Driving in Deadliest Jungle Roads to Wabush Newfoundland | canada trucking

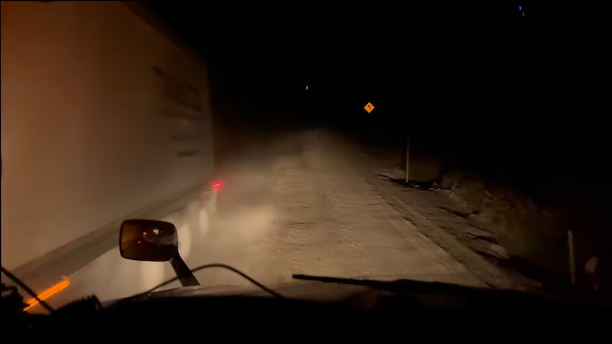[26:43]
ये तो कच्चे पैर से भी बुरा हाल हो गया यार।
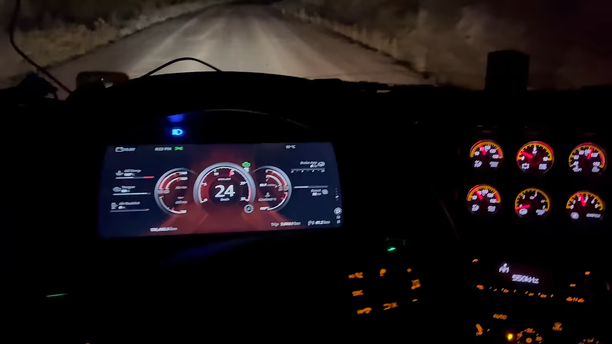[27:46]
जब कुछ नहीं दिखाई दे रहा ना एक्सीलेटर से पैर उठा लो भाई, तो फिर थोड़ी देर वेट करो, अभी धुआं आसपास में बिखरेगा लेफ्ट साइड में राइट साइड में, तो दिखना चालू हो जाएगा।
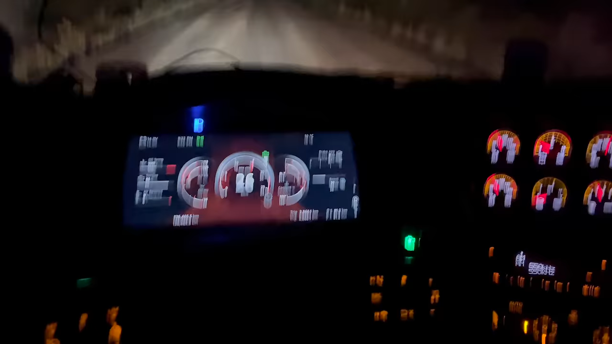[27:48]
कुछ ऐसा हाल है भाई स्पीड का और गियरों का, छेवें गियर में 25,
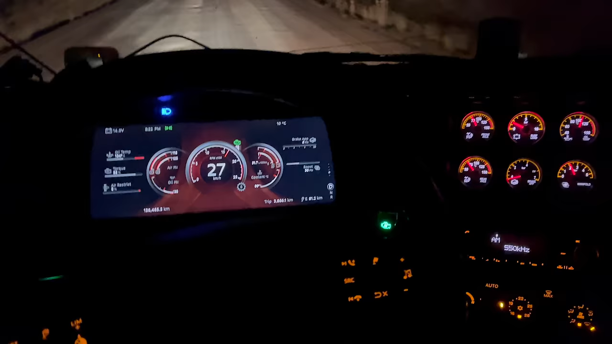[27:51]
26, 27 ऐसे ही जा रहा हूँ, बस आराम आराम से बढ़ते जा रहा हूँ।
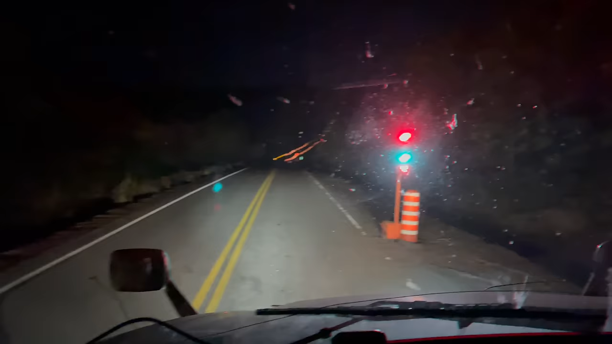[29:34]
जितना पीछे बुरा हाल है ना उतना ये रोड अच्छा बनाया हुआ है।